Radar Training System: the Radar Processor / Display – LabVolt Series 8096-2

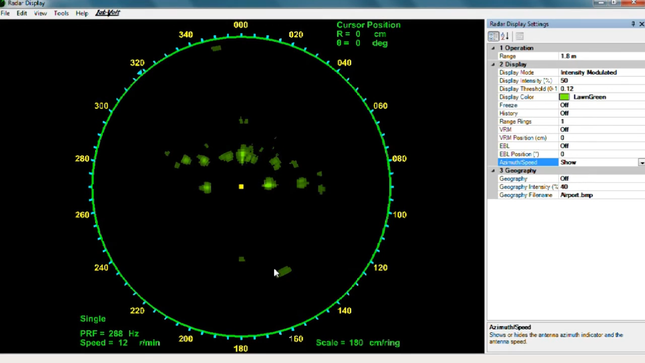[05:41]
This green spot here around 270 degrees is my actual moving target. What you also see right here is me being close to my computer. So we do have intensity modulated radar. We do have fixed intensity, which will go with a threshold. The threshold, of course, could be changed. If I put a higher threshold, I will have some targets that will disappear, which means that I could be missing some of my targets, but also I have less noise to look at. I also have a color modulated targets where the biggest radar targets will be in red and the smallest will be in shades going to blue.
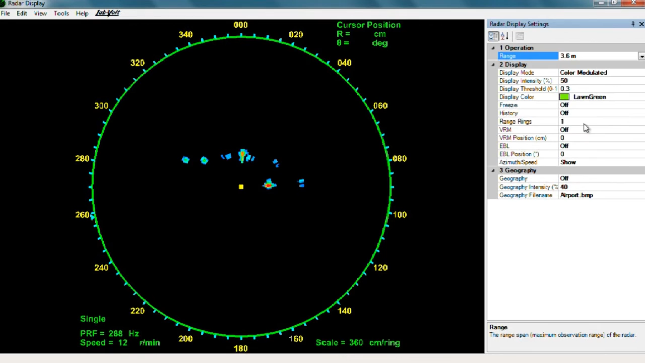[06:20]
When I adjust my distance properly, I can also add range rings. For example, here, if I put six rings, I will see green indications of the various distances. I can also have a variable range ring, which then I can drag in and out. For example, if I want to measure the distance of that target here, I could see that it is right now at the distance of one meter. I can also have an electronic bearing. So now I have both the distance
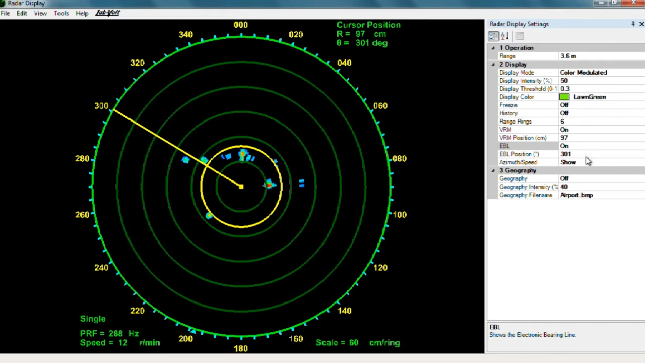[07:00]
and the angle of what I'm looking at.
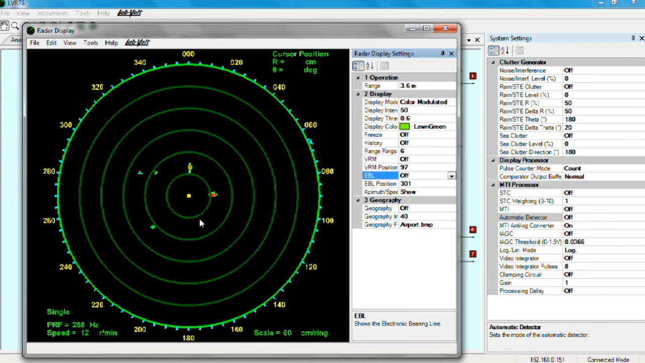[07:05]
Now I have a nice PPI display, but I could also be interested in learning more about what is this MTI processor.